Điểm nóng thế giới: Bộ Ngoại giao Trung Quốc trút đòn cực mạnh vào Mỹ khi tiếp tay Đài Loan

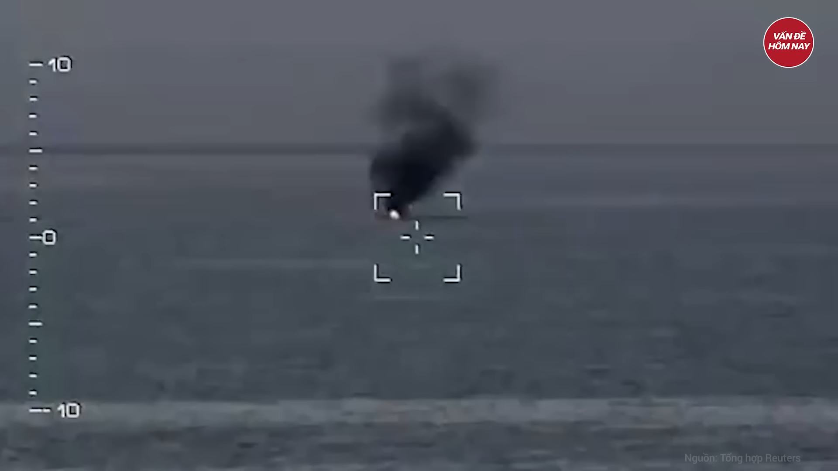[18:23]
cũng như nã đạn từ súng máy lắp trên chiến cơ nhằm vào mục tiêu đối phương. Sau khi hoàn thành nhiệm vụ, các phi công đã điều khiển tiêm kích trở về căn cứ an toàn.